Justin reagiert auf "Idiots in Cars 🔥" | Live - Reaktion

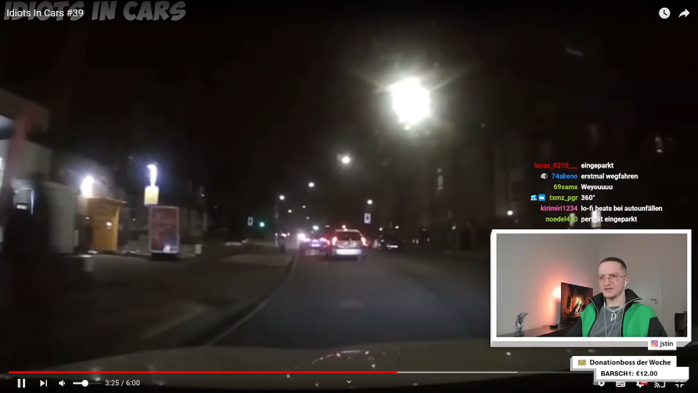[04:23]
Okay, jetzt geht weiter. Oh mein Gott, Roller überholt von rechts. Ja, Bro, sorry, also da ist man auch selber schuld. Das hätte auch ganz anders ausgehen können.
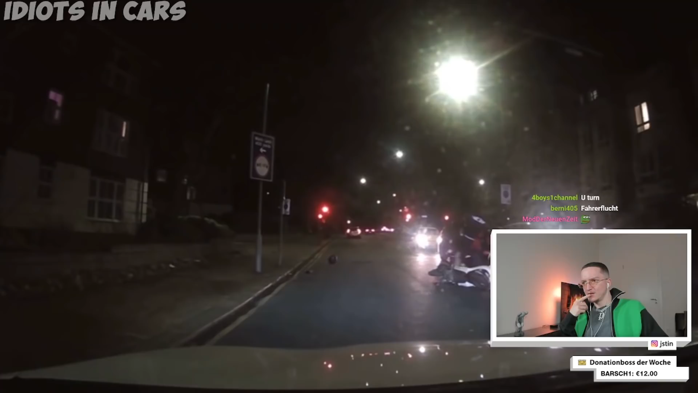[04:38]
Ist dem nichts passiert, der Mann, ne?